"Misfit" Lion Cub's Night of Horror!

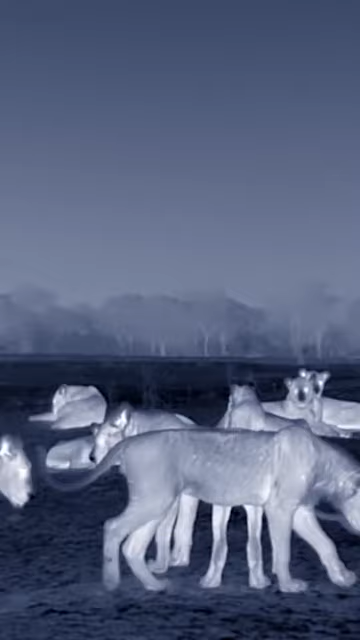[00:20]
The adolescents are away from the main pride. He's in as much danger with them as he was alone. Mouths watering, their tentative nips cover him with saliva.
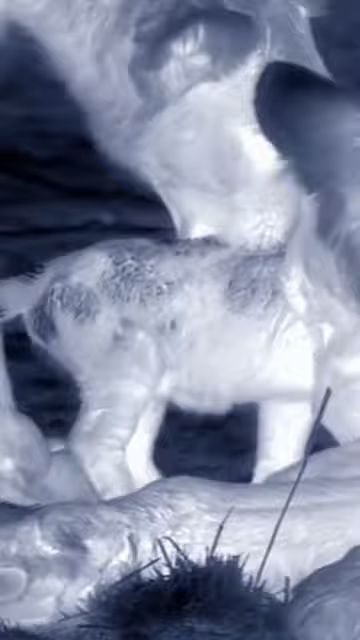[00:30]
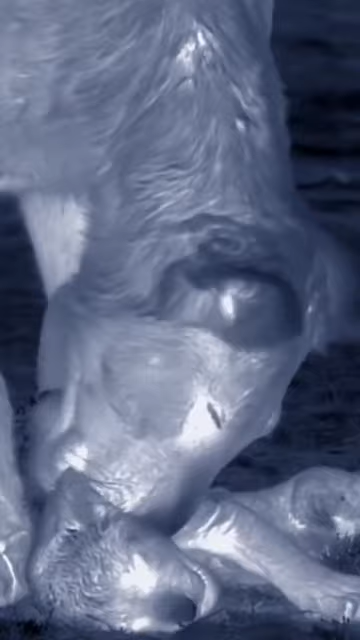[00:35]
It's not in his character to fight back.
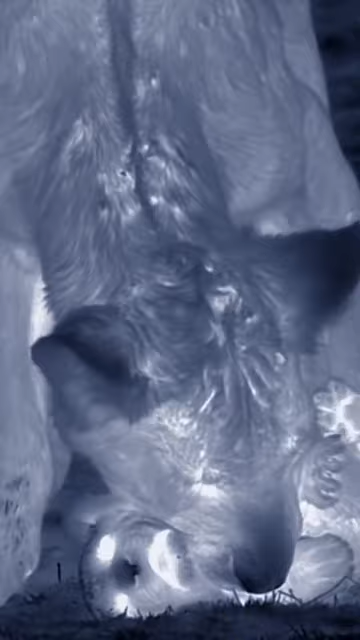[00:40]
Their frustrations could claim a first kill. The misfits desperate to get away.